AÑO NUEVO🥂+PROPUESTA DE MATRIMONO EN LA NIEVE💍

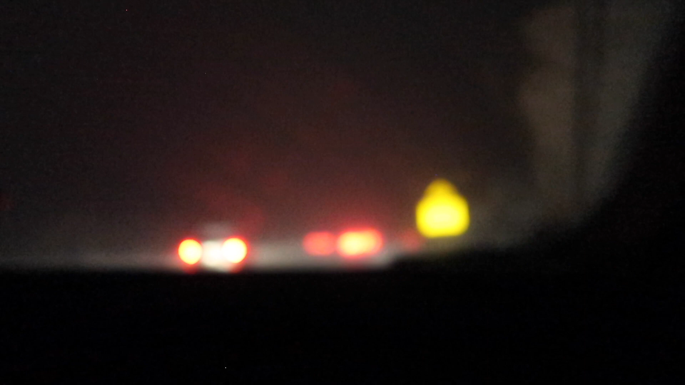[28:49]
Llevamos 2 horas y media, 2 horas y media, pues aquí, tratando de salir de este pedacito. Y pues obviamente todos los carros y todos los trailers vienen despacito. Ya varios carros pues han quedado atascados. Sí, ellos se resbalan.
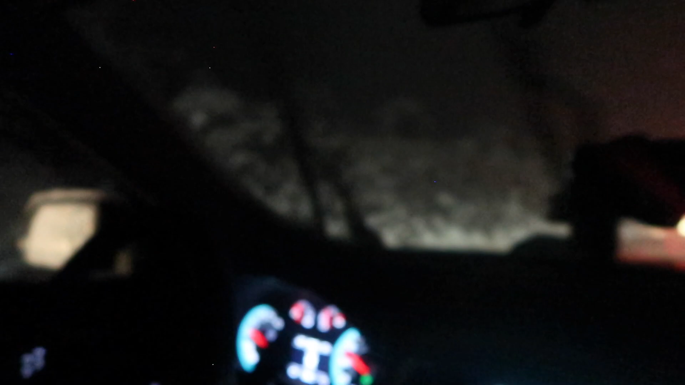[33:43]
Vean, nos volvió a nevar y volvió a subir.